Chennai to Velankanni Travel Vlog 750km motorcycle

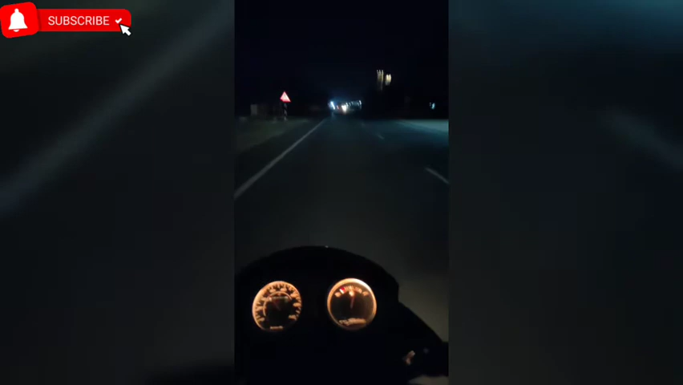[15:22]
ஏன்னா வீட்டுக்கு சீக்கிரமாக போடல, 3-4 மணிக்கு ரீச் ஆகணும் காலையில். அதனால் நான் கிளம்பிட்டேன். அப்படின்னா ஒரு பனி மூட்டமாக இருக்குது, நீங்களே தெரியல.